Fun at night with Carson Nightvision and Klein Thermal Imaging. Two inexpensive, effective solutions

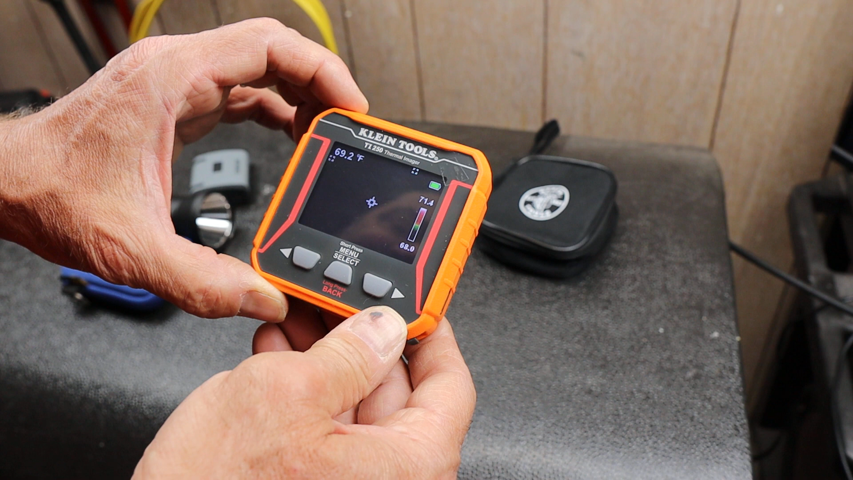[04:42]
On screen: spot 69.2°F
But it's a pretty cool design where you've got an inborn screen here or onboard screen here. It gives you the temperatures because that's really what it's designed for. But you can obviously see things in the dark because it's picking up the infrared signature. It's giving it a false color based on the temperatures.
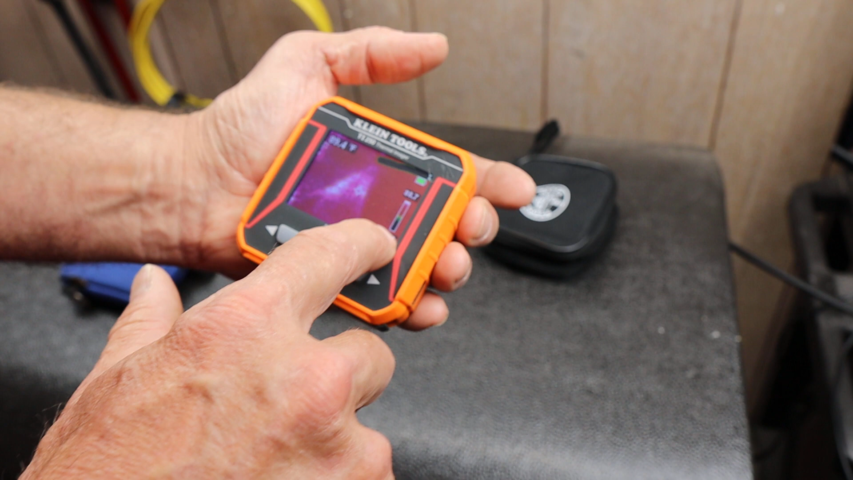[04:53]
And then in here, wherever that is, charging.